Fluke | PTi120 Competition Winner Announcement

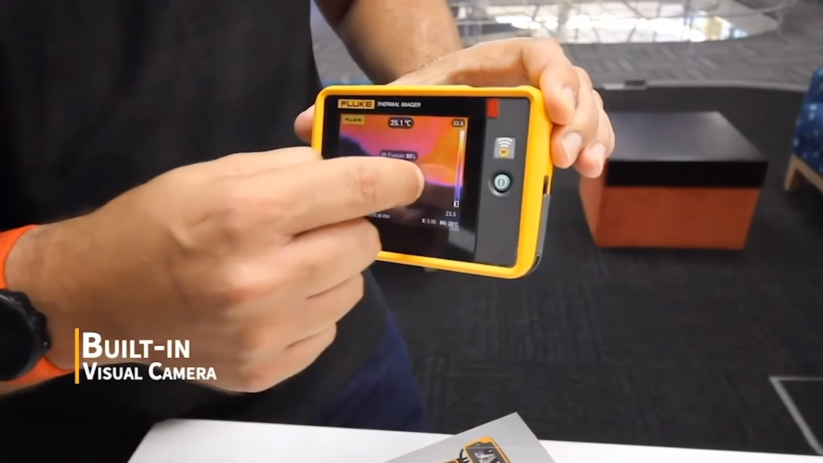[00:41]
On screen: spot 25.1°C
visual camera that can be used to convert the image
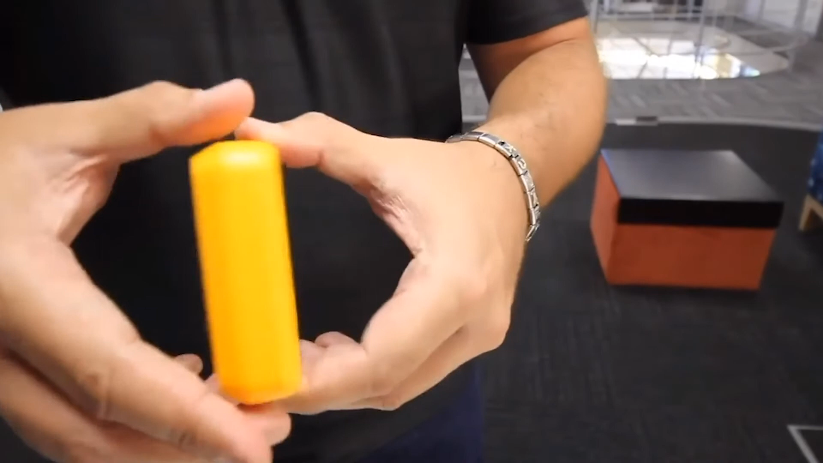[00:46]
from infrared to visual and back to infrared,
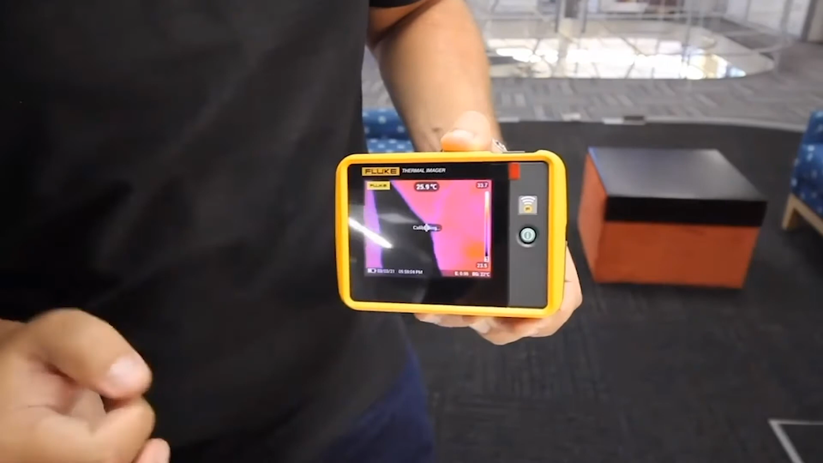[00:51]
On screen: spot 25.9°C
utilizing to the maximum the eye.